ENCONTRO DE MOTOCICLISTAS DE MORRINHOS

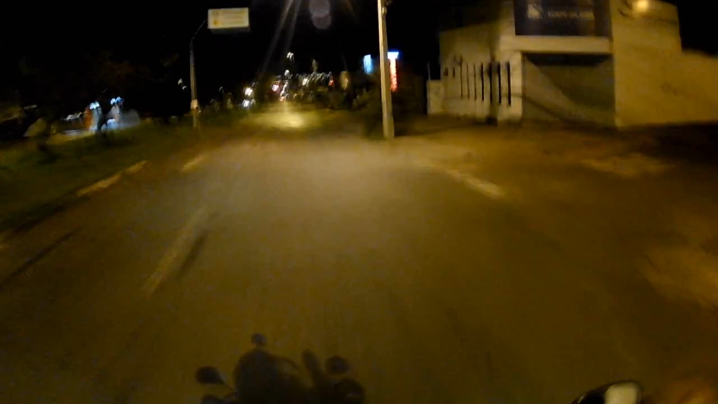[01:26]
Fale Goiânia de madrugadinha, nada na rua, mais ou menos 5 e pouco.
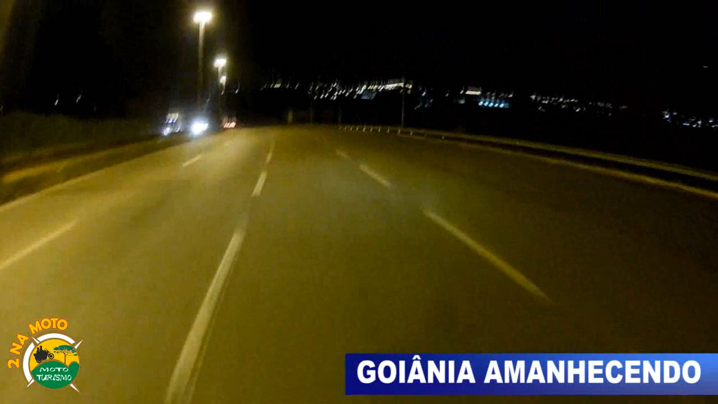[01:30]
Aí a parecida de Goiânia, só a iluminação dela. PS 153, aqui chegando no rochedo,